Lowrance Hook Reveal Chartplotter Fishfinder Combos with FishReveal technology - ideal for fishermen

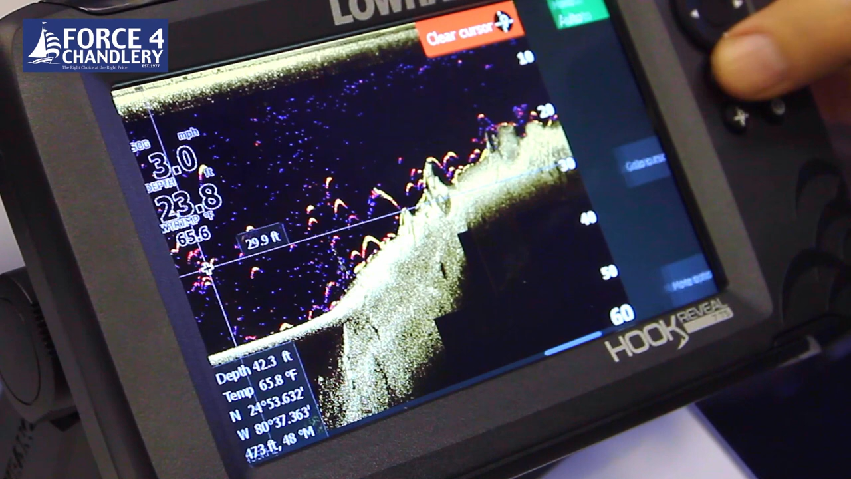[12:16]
On screen: depth 23.8 ft, speed 3.0 mph
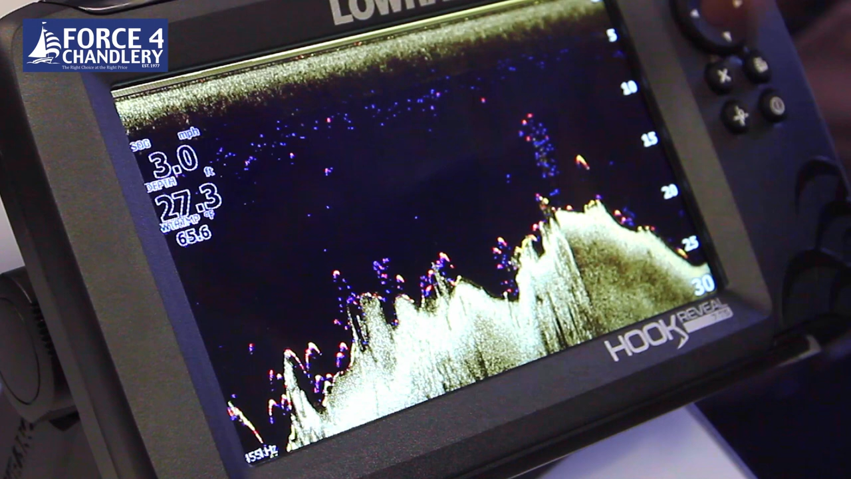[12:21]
On screen: depth 27.3 ft, speed 3.0 mph
And that's fish reveal. That's great for finding fish on the bottom and fishing the water column.
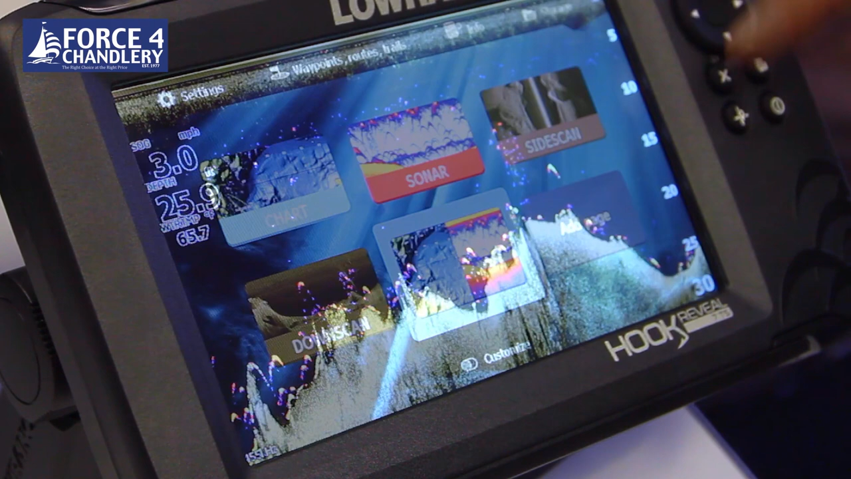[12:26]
On screen: speed 3.0 mph
The final screen on the home page is the split screen where you've got half the screen using chart plotter and the other half traditional chirp sonar. This is a very useful screen if you're going into ground where you're slightly worried about the depth,
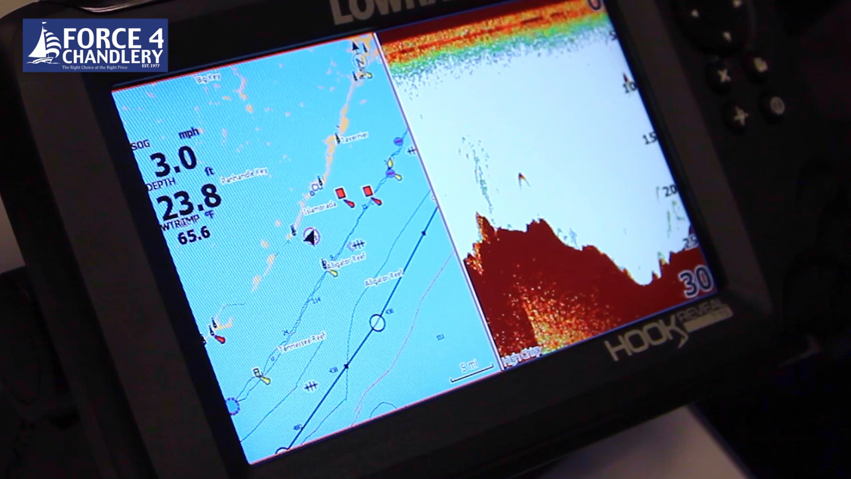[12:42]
On screen: depth 23.8 ft, water 65.6°F, speed 3.0 mph
both on one screen. You can move the arrow button to highlight the screen that you want to change. There's an orange box around the screen and then you can zoom in, zoom out or change the setup of that particular half of the screen.
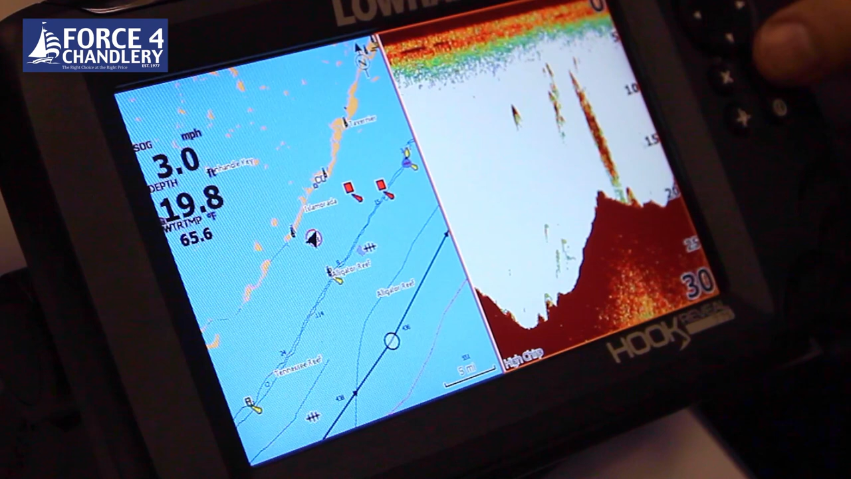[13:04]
On screen: depth 19.8 ft, water 65.6°F, speed 3.0 mph
If I go back to the home page, you can add your own customised screen and you can add chart plotter,
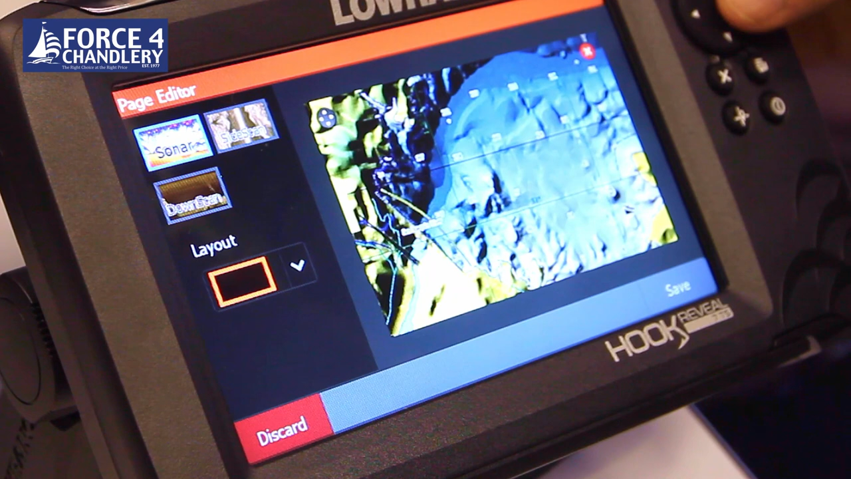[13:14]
traditional sonar, side scan, down scan.
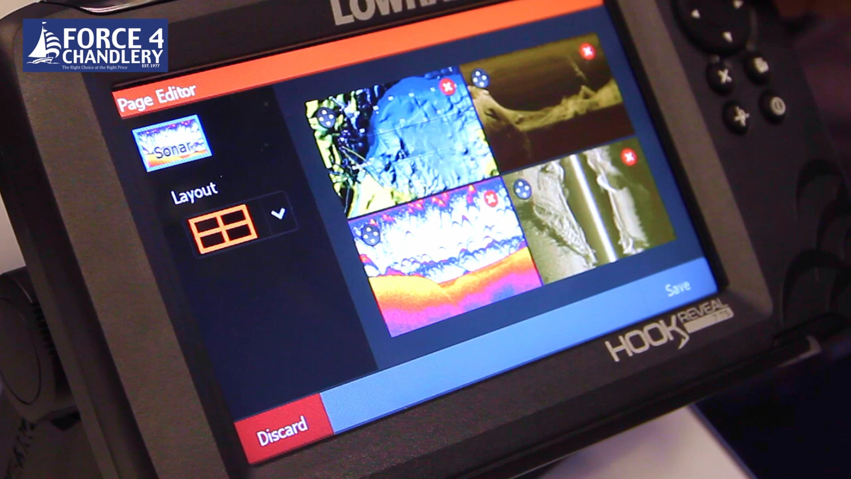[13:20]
So now I have all four elements, all four functions on one and save it. And then we've got chart plotter, down scan, side scan and traditional sonar all on one page.
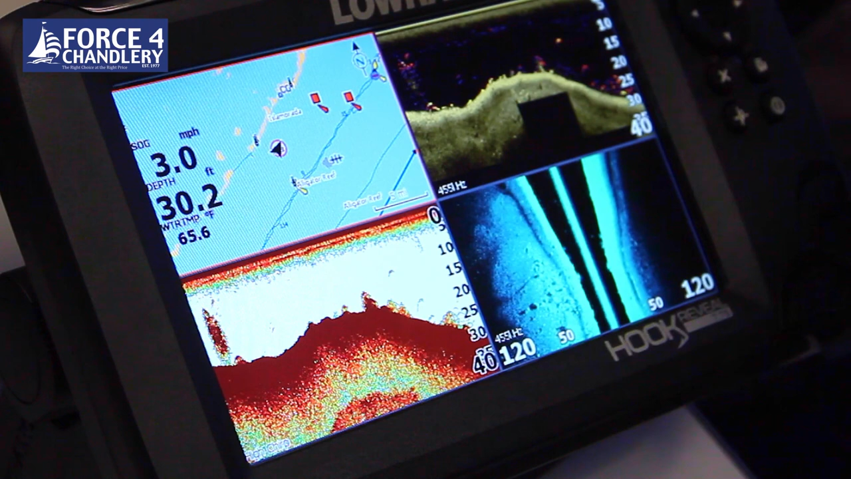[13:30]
On screen: depth 30.2 ft, water 65.6°F, speed 3.0 mph
And that is then saved on the home page setup.